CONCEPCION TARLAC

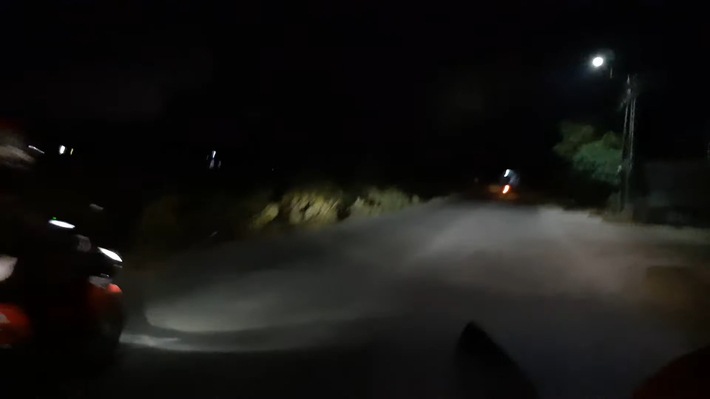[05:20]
Kaya ingat, kasi may biglang lumulusot. Kita mo yung gasoline station? Wala pa. Yeah, merong yun ang mga nadadaanan dito. Villa Emilia.
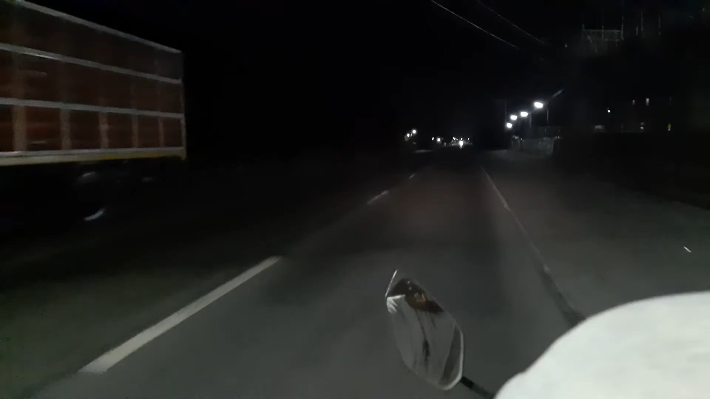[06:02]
Okay, Kuya George, nalagpasan na namin yung baryo mo. Bale, Concepcion pa rin to. Hanggang doon sa may bundok-bundok.
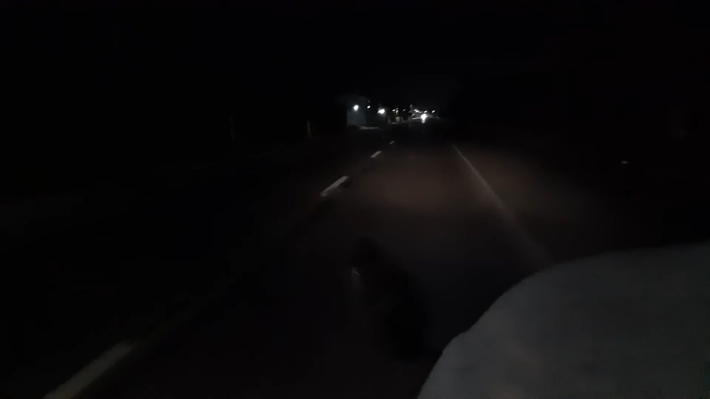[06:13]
Oh, kasi Kobe River, tapos may madadaanan tayo doon ang papalusong. Makikita natin, ngayon nasa tapat na tayo ng arayan. Pero hindi makikita sa video kasi madilim. Okay, okay po muna.